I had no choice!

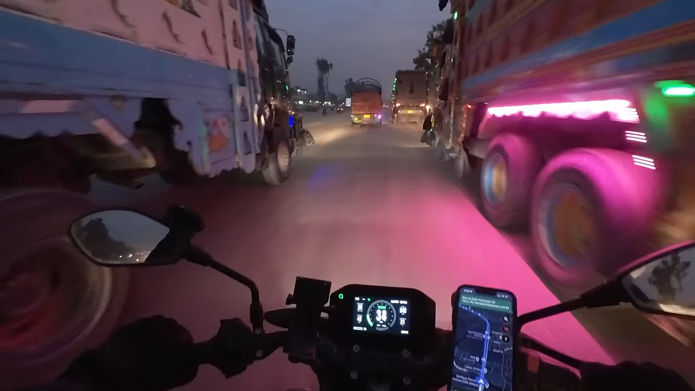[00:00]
Guys, you have no idea. This is so dangerous. This man is...
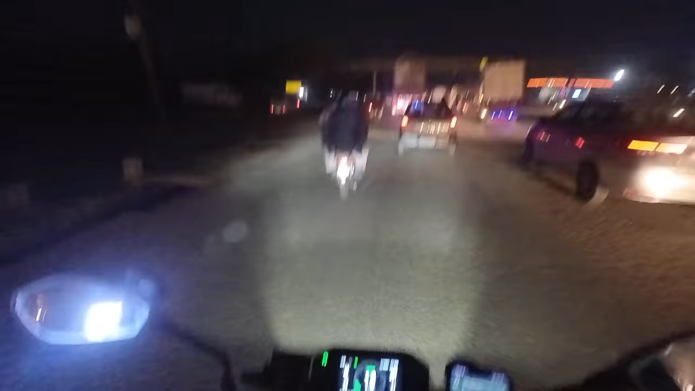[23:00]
People driving without lights, motorcycles come from the wrong direction.
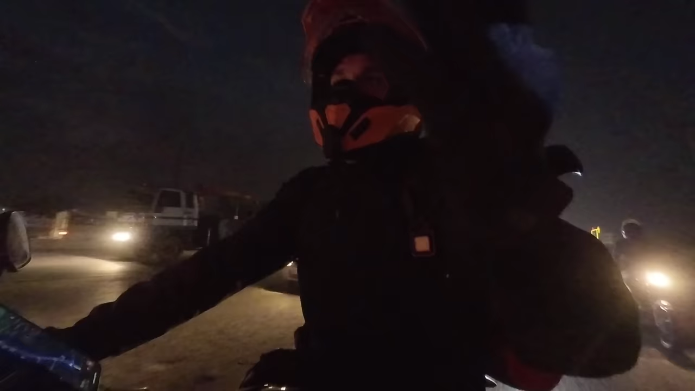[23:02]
It's just madness.
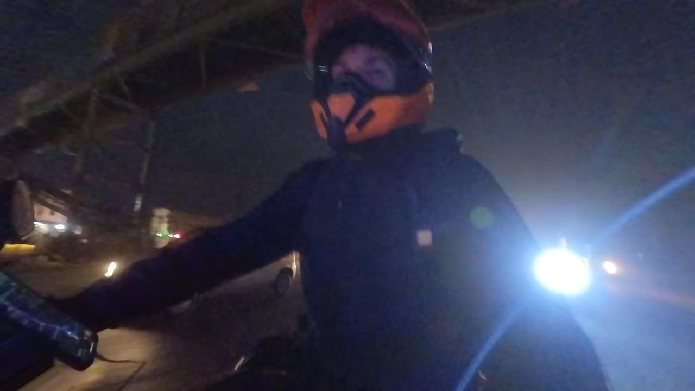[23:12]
How did that one police officer say from the escort? Normal 40% danger, and definitely at night. At least 80% danger now. Oh man, eh.
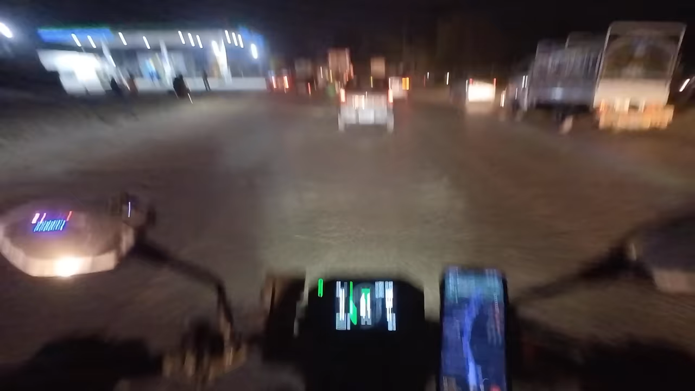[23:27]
And there's also no road, no markings on the road or anything like that. It's just everybody drives how they see fit. And I have to as well, like I have to go with the flow. I cannot just
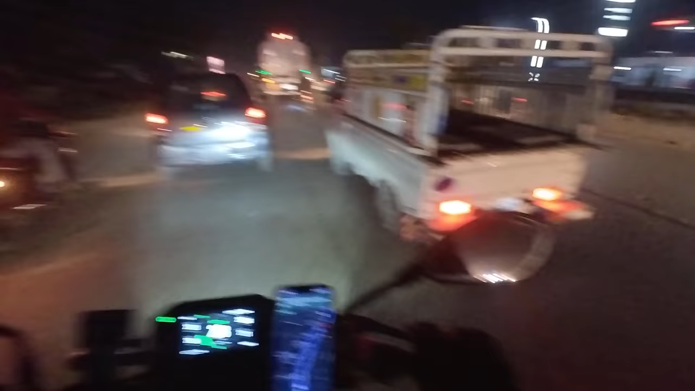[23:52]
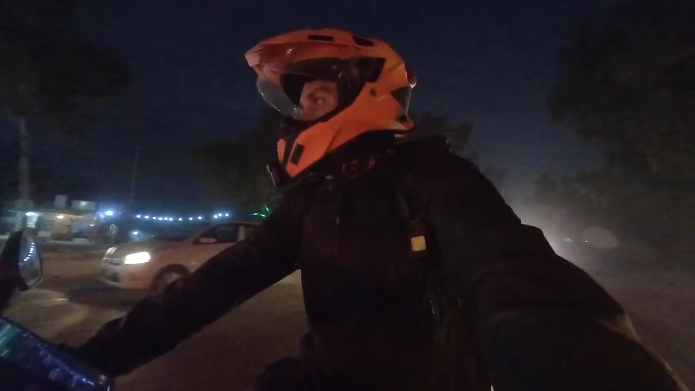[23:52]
I'll just try and choose the best lane for the moment. Like, I think now it's clever to go here.
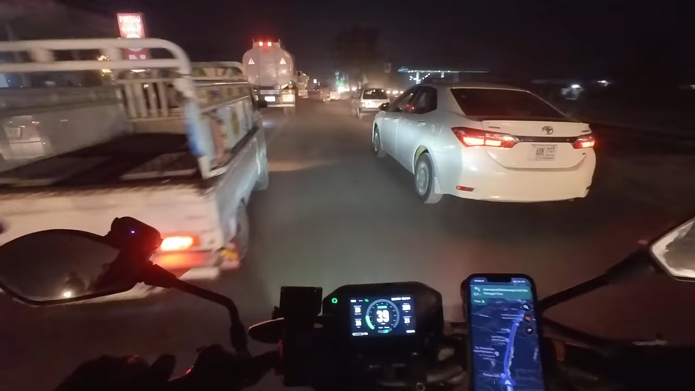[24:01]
Yeah. And then the smog and the dust and... gee.